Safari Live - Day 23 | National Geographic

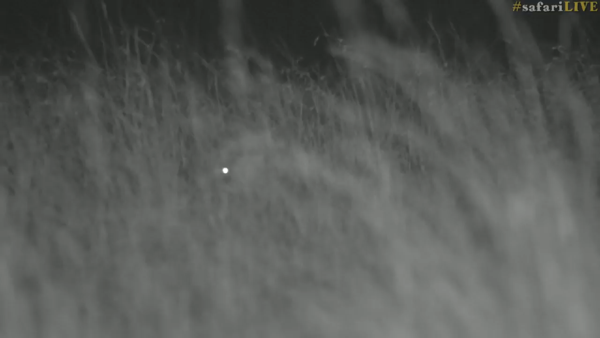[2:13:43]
and down to sleep young males moving out of the way now i'm very glad that scott seems to have not only found a bat-eared fox but he's found his gravelly voice
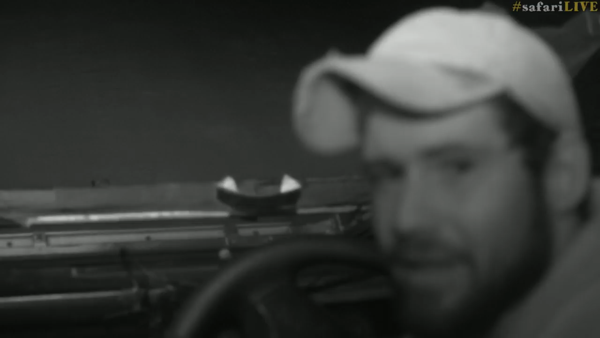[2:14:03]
thanks james um yes it was a great little sighting of that bat-eared fox and i'm glad that my voice is working again i'm a little bit out of focus because manu has got a bazooka on the pedestal and therefore cannot focus on me but i just thought i would say goodbye from a blurry faced me and thanks for joining in on the safari we are not closing up shop just yet we will still be out all night essentially one of us taylor's going to be doing the late night shift manu and i as well as james and craig are going to be